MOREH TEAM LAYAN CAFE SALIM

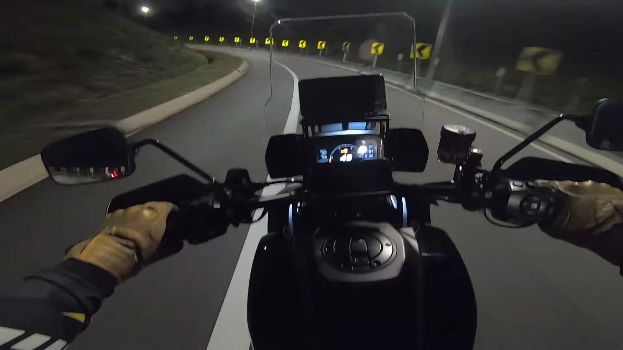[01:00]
So agak-agak sampai tu dah pukul, sekarang ni pukul 10.40. So anggaran sampai ke KB Salim pun pukul 11.30 atau 11.45. hari ni lebih kurang dalam 10 buah ke 15 motosikal untuk ke sana. Siapa yang betul-betul ada nanti saya pun tak pasti, tapi yang pasti semua nak COD Farid punya sambal. Tahniah Tokey Sambal, order masuk bertalu-talu. Alhamdulillah, barang baik mesti orang nak beli, nak rasa ataupun nak repeat.
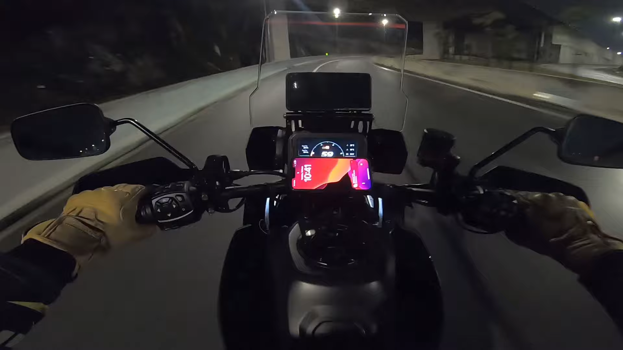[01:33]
Alright, so jomlah kita ke Kesas dulu. Ya Allah, malam ni sejuk. Tadi hujan lebat sangat. So sekarang ni saya dah pasang setup saya ni, pasang dua phone terus. So senang, poket tak ada isi apa-apa. So bagi saya okey lah, senang lah. Belenggang kan lah, belenggang pakai quad lock. Wah, basah. Wah, motor kotor-kotor merah langgar air-air ni. Itu dah tentu lah.
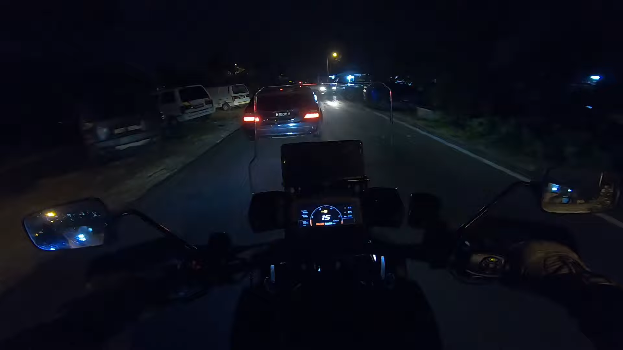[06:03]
Okay guys, so sekarang ni dah nak sampai ke Cafe Salim. Jom. Kenapa tak ada orang ni? Ramai beratur ni. Beratur habis. Ha ha ha ha.